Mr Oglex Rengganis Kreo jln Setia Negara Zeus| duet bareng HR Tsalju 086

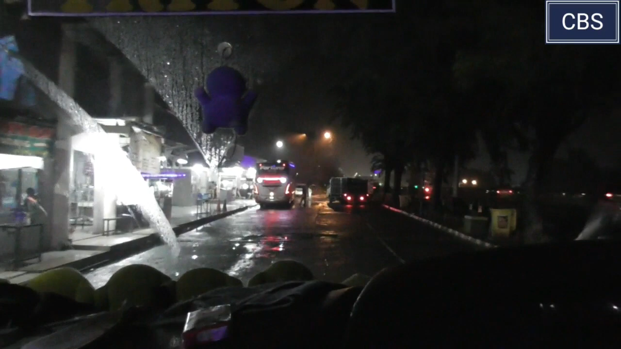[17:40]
Ada lagi Bineka Sangkuriang ya? Iya. Wisata? Wisata. Itu yang Prokerto Sukabumi.
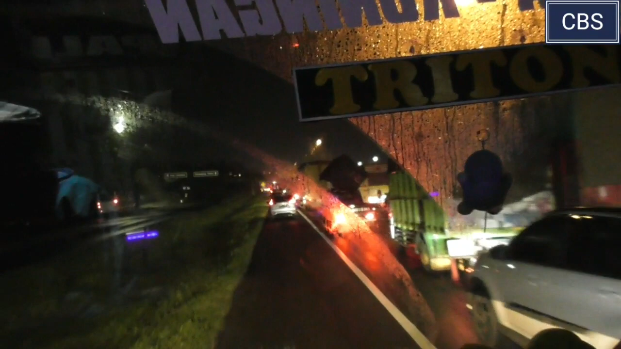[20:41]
di exit Kerawang Timur. Ini malam Sabtu udah seperti malam Senin. Malam Senin ini.
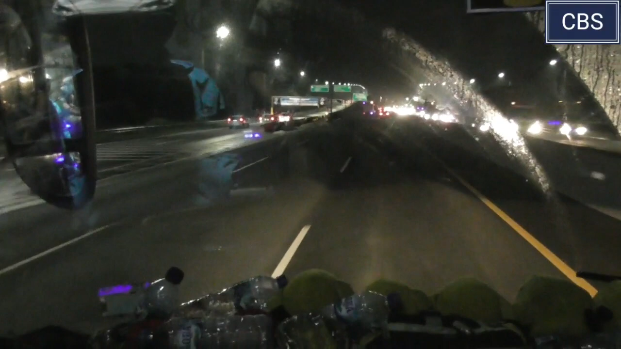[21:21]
Bikin pusing. Ya, setelah masuk KM 47 sudah lancar ya. Inilah titik awal pertama tol layang Muhammad bin Zayed sepanjang 37 km dari Kerawang Timur sampai ke Jati Bening.
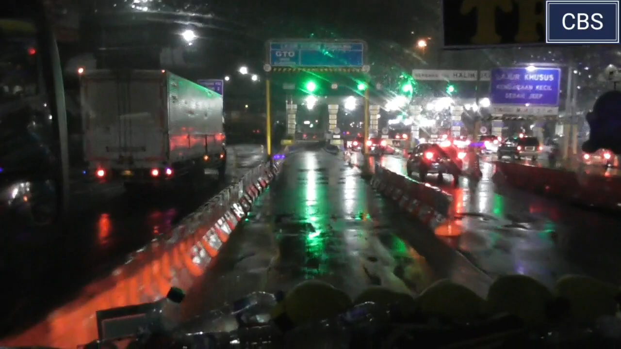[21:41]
Gerbang tol Halim jam 11 malam.
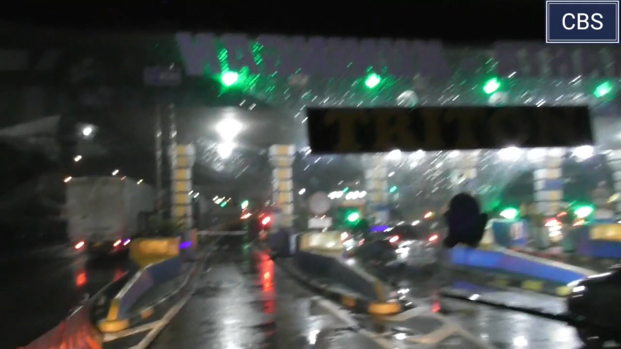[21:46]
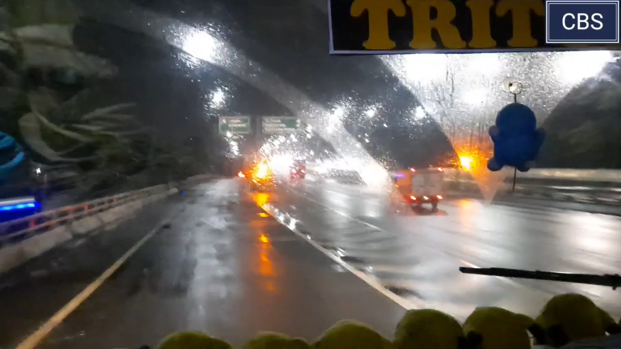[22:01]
Ya, rute exit tol Angke Jelambar. Jelambar.